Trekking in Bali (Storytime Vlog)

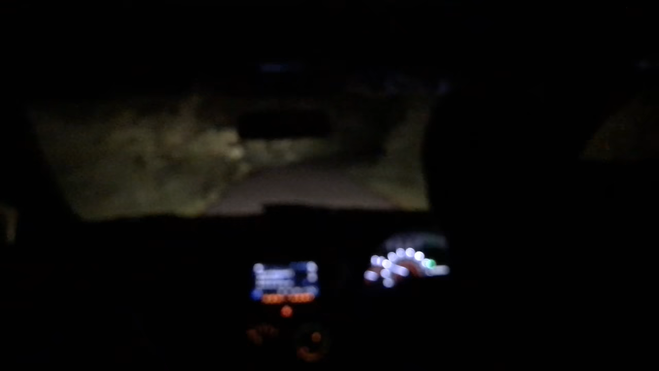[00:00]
बाली में हमारा दूसरे दिन था और रात के बज रहे थे दो, हम जा रहे थे वॉलकेनो हाइकिंग करने, रास्ता एकड़म सुनसान, दूर दूर तक कोई नहीं दिखाई दे रहा था एंद तभी हमने ड्राइवर से पूछा